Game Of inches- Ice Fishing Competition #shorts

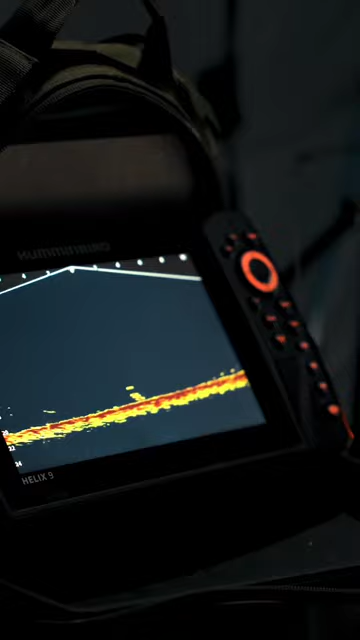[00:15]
Huge fish. You're going to face, dude. Oh, yes! That fish will get you going.